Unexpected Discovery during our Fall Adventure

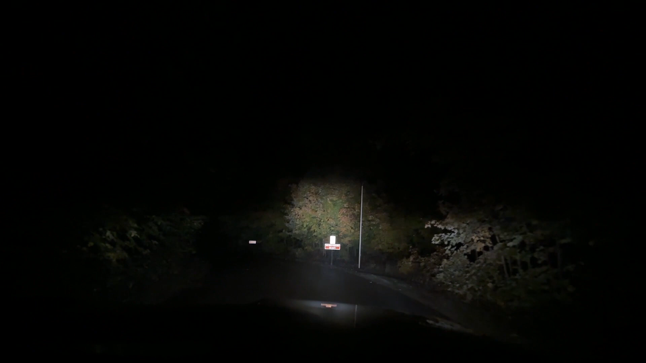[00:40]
So, it's just about 11 and we're just pulling into the campground. A little bit dark. So, we're thinking we'll just stay hooked up and figure things out in the morning.